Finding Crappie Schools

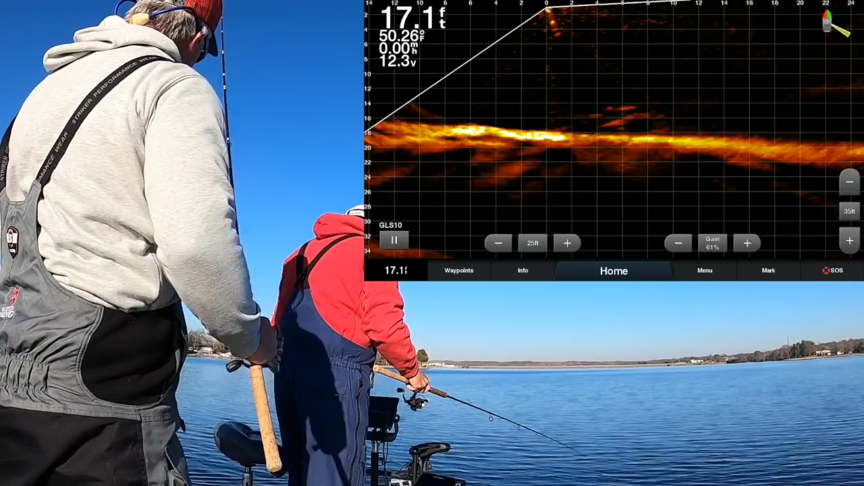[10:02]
On screen: depth 17.1 ft, water 50.26°F
Well, I'm about to catch one. Find a school. So. Right here. You're seeing exactly what Reno's seeing right now.
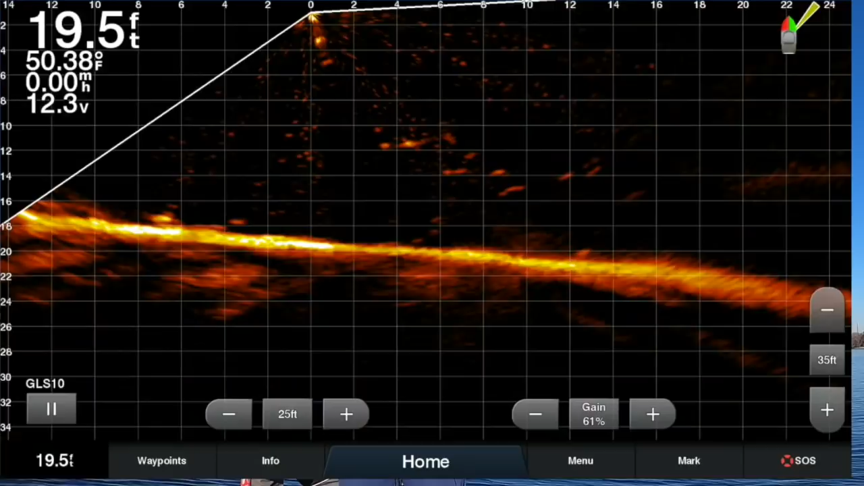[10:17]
On screen: depth 19.5 ft, water 50.38°F
All right. Well, we saw Reno stab a small fish.